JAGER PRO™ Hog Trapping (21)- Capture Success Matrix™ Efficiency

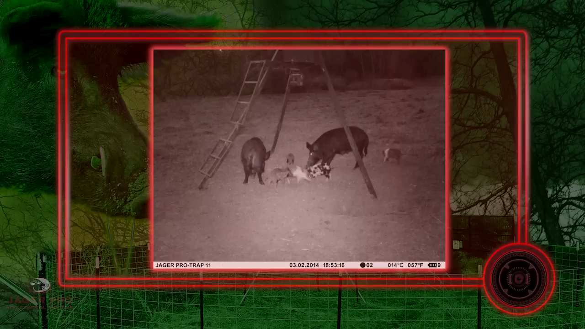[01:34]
Night number 2 arrival on March 3rd was approximately an hour later than the previous night.
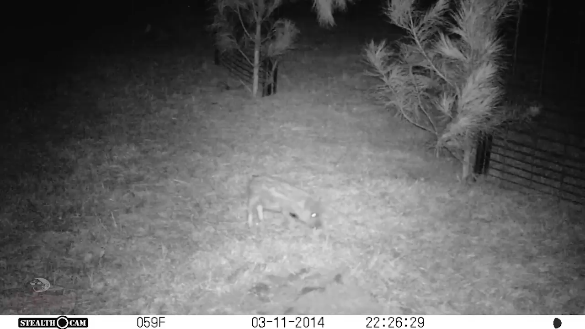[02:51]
An important part of being a successful trapper is to observe pig behavior and pay close attention to detail. This pig has a black spot on his chest and his entire left front leg is white. He is the alpha piglet and will lead the sounder each night into the enclosure.
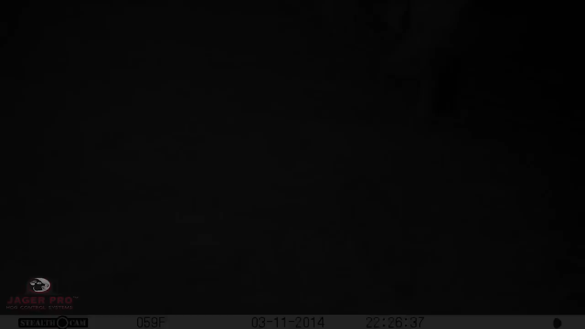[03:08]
The alpha piglet always makes our job easier. He is brave enough to enter the trap enclosure first, allowing the rest of the litter to follow. The entire litter enters the gate enclosure for the first time at 2 a.m. on March 12th. Something spooked them 8 minutes later, but notice the alpha pig leads them right back into the enclosure.
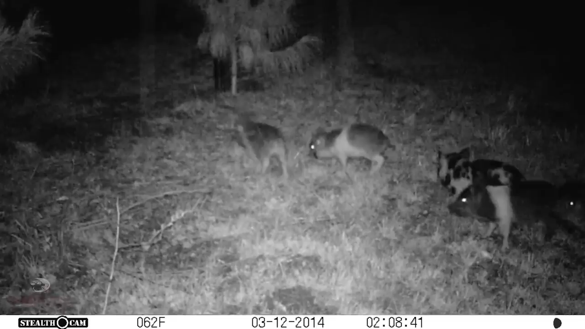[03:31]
March 12th is night 2. Oftentimes we need the young dumb juveniles to become comfortable inside the trap enclosure before we are able to gain the adult sow's trust. This is a reason we bait with a bucket up to the gate when we build the enclosure.
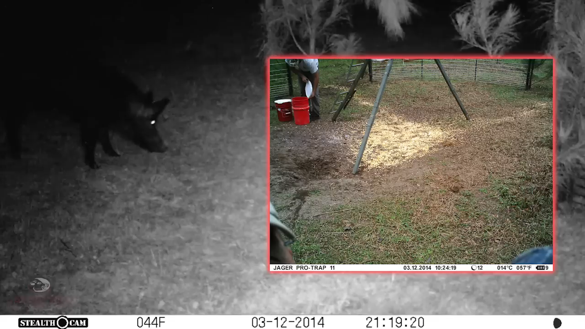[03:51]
Adults must step through the gate threshold to be rewarded with food.
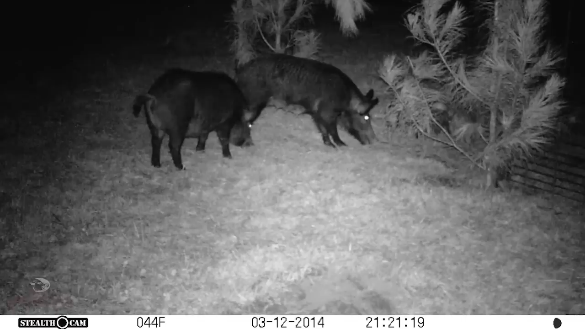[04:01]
The 8-foot wide camouflage threshold allowed this sow to enter the gate for the first time within 2 minutes of arriving. The wind picked up and temporarily spooked them from the left gate.
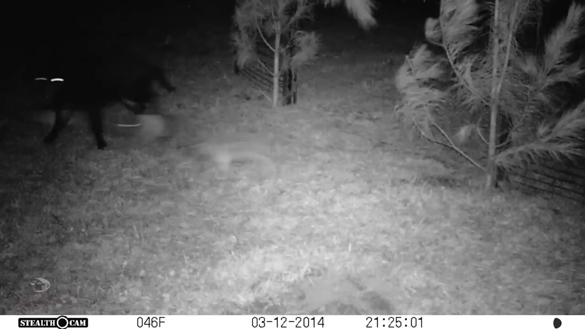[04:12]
However, we experienced the same quick entry scenario at the right gate. Both sows arrived at 2209 and
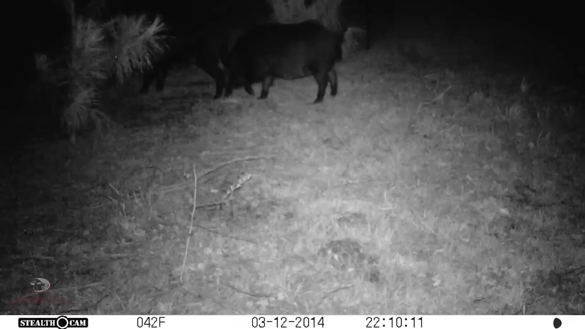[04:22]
cautiously entered the 8-foot wide camouflage threshold within 1 minute. Observe the playful, comfortable behavior of the 6 juveniles. Their bellies are full and this sounder has already been conditioned to trust the 35-foot diameter enclosure. We could have effectively dropped the gates with 100% capture within 36 hours of building the enclosure after expending less than 4 hours of total labor.
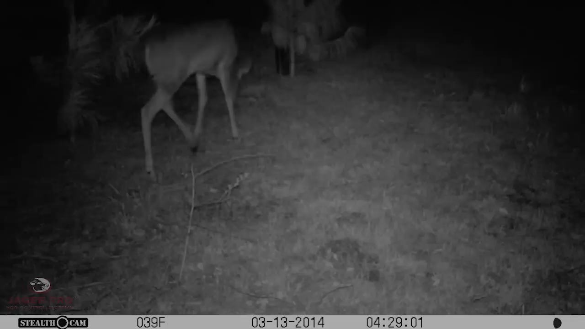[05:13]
Here's an example of how deer also quickly learn to trust the 8-foot wide camouflage threshold.
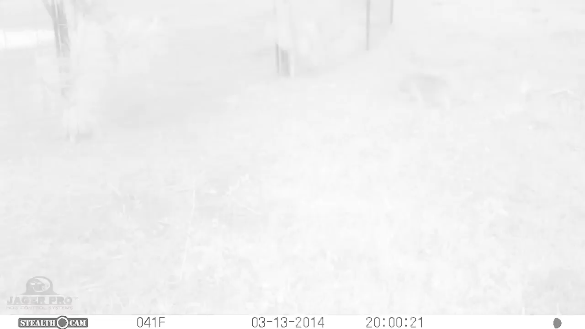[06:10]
Alpha Pig leads the sounder into the trap enclosure before dark on the 13th.
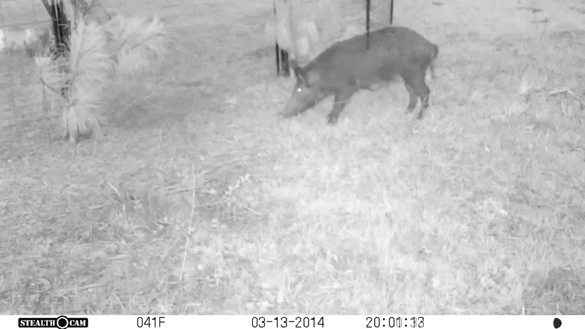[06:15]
However, this is the first time their mother has entered the gate threshold during daylight hours and reacts negatively.
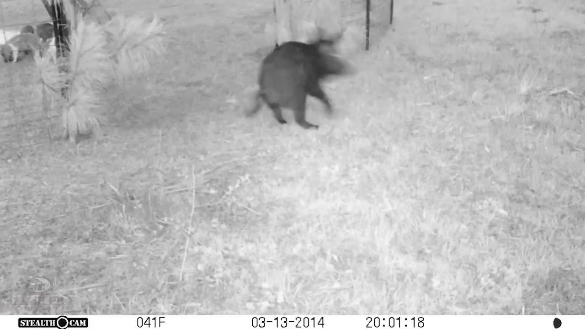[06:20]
Observe her behavior when she returns 3 minutes later. She drops to her knees at the gate threshold to examine the situation for a moment, then enters the enclosure to feed. We thought it was odd that we had not observed the second sow during the past 24 hours. However, the next footage would explain why the hant boar arrived yesterday morning and these two boars arrived tonight.
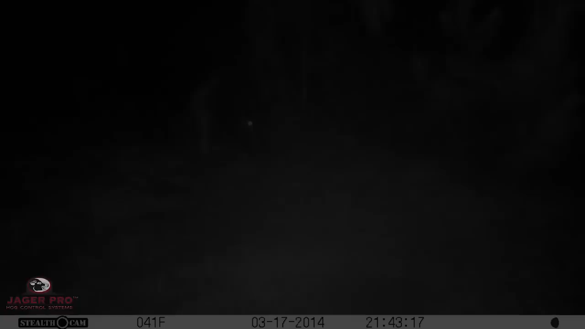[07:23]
Here he is on March 14th, March 15th, March 16th, and March 17th. Notice a half-hant boar picking up the sow and estrus scent in the rain on the 17th.